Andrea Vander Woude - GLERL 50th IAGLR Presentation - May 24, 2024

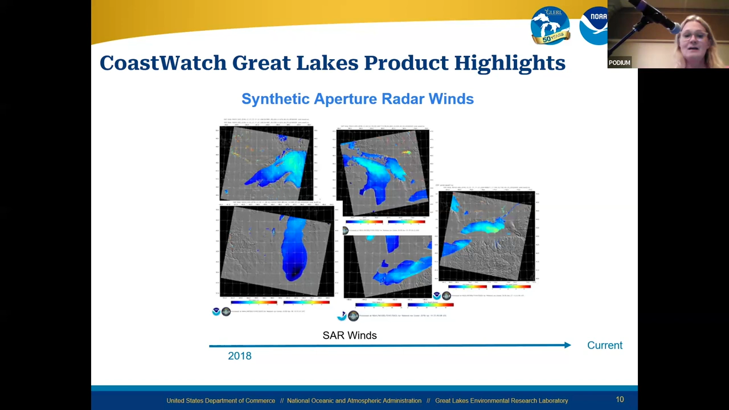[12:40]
which shows really cool meandering features all along Lake Michigan. So this is important not only for model development, but also validating any models that require winds as a parameter. I think this is the last one I'm going to cover before I'll talk about some new developments.